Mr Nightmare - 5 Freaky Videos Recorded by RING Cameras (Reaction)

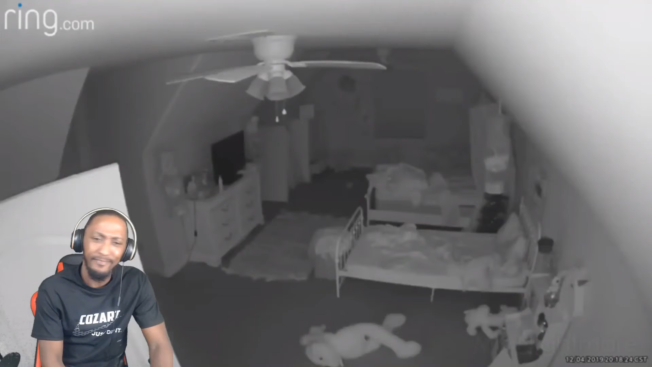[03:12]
And for nearly 10 minutes, he interacted with 8-year-old Alyssa. Not only was he able to watch her, but he was able to communicate noises to her, as he had access to a second system placed in the girl's babysitter's room downstairs. Alyssa then heard music coming from upstairs in her bedroom, which she shared with her two sisters. See, this technology nowadays is getting ridiculous, bro. The people can hack into it to the point they can literally talk to you.
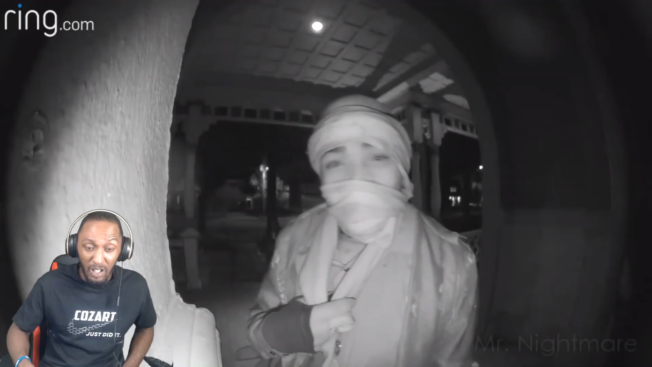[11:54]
It starts with a masked woman seemingly trying to enter the man's house, until she notices the doorbell camera,
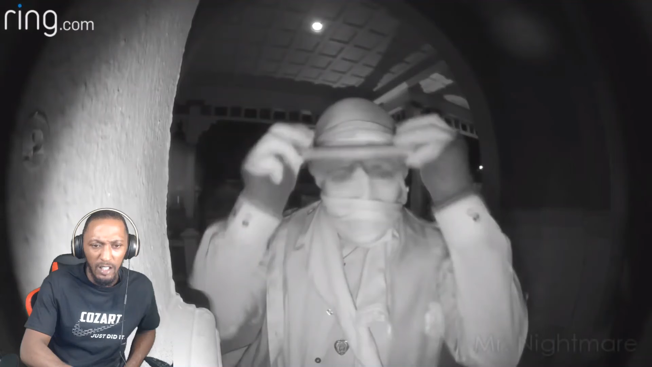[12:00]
at which point she stares into the camera for almost 40 seconds. Halfway into her disturbing gaze into the camera, she puts on a pair of goggle-type glasses and pulls the mask covering her mouth and nose up higher onto her face, clearly trying to mask her identity as much as possible. Before she walks away, she makes several hand gestures into the camera, then turns and appears to grab something from behind one of the walls of the house.
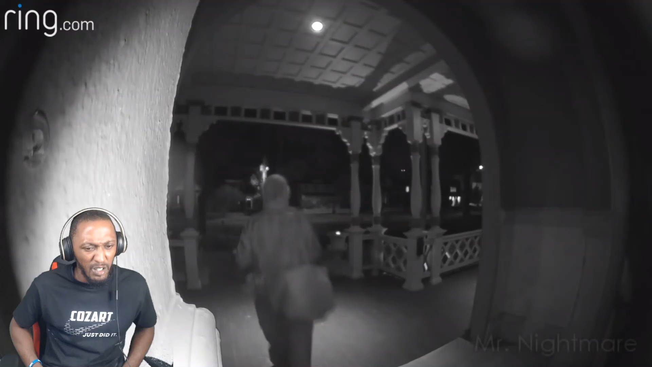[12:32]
She slowly walks away from the house. You might assume she's leaving for good. However, you can see she continues to pace back and forth in front of the house until the video hits the 2 minute mark, at which point the doorbell camera is set to stop recording. After the video ends, however, according to neighbors, the woman was seen standing outside the house for at least another 20 to 30 minutes before finally disappearing. It's not known who this woman was, whether it be a crazy stalker ex-girlfriend or someone completely random.
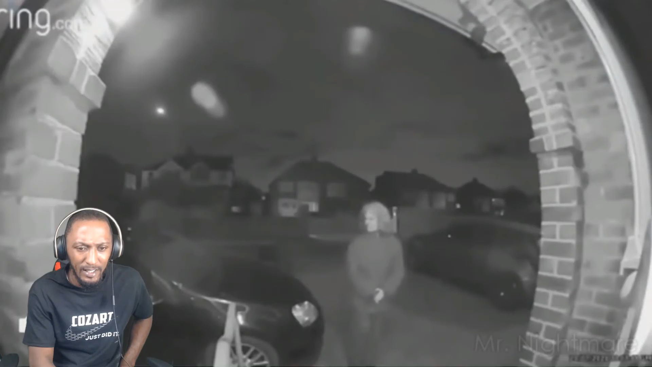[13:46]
And with this last one, we see a scene that seems like it was taken straight from one of the hundreds of stories I've read on the channel.
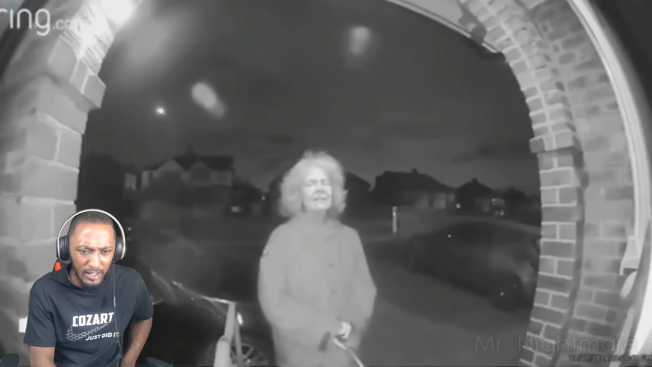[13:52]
Once again, at some off hour in the night, a woman approached the front door of a Reddit user's dad's friend's house somewhere on the east coast of the United States. The woman seems to have a slight smile on her face at first, as she looks around the front door of the house all confused. Is that a knife? She stands there for 2 full minutes at least. Is that a knife she has in her hand? Around the front door of the house all confused like. She stands there for 2 full minutes at least, acting nervous and confused, looking behind her several times in a paranoid manner.